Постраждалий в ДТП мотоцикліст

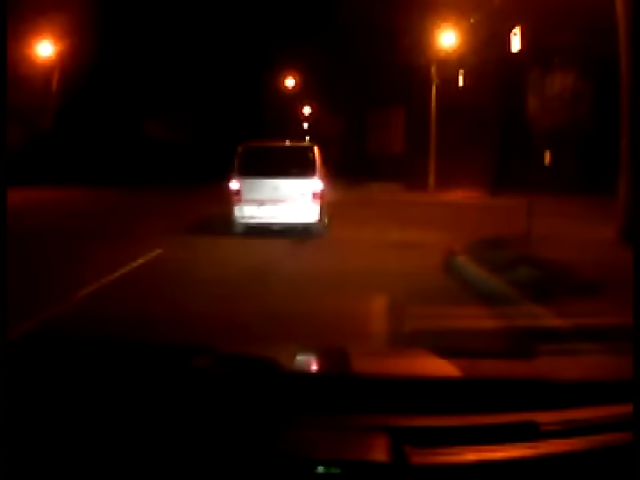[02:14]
Так само на відео з реєстратора видно, світлофар на мотоциклі було увімкнене.
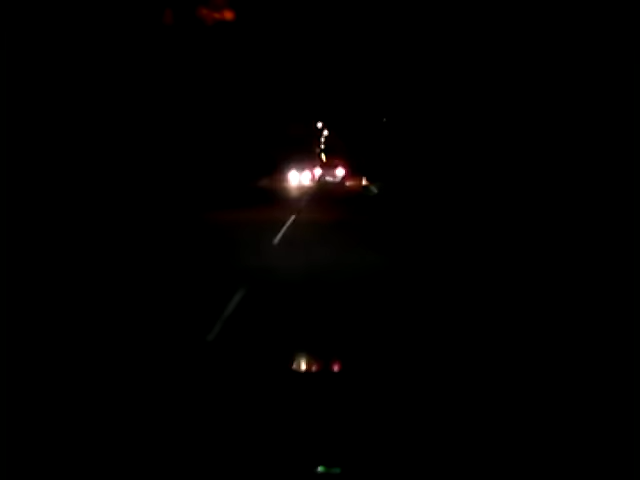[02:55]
Самостійно вдалося знайти навіть світка. Євген тоді їхав просто за автомобілем, із яким зіштовхнувся хлопець.